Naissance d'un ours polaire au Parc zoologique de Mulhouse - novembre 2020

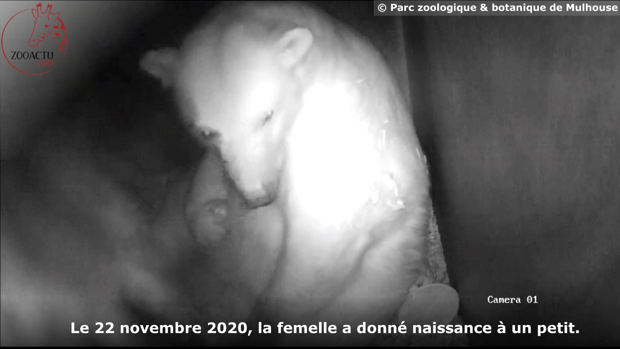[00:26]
blotti contre sa mère dans sa tanière, comme il le serait en milieu sauvage,
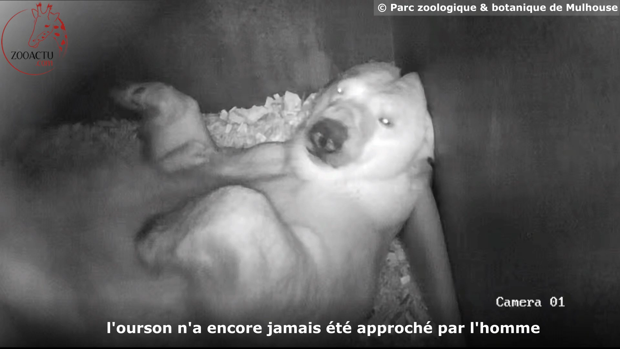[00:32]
l'ourson n'a encore jamais été approché par l'homme et ça ne devrait pas être pour tout de suite. L'équipe du parc préfère laisser tranquille la maman et l'observer grâce à la caméra qui filme 24h sur 24.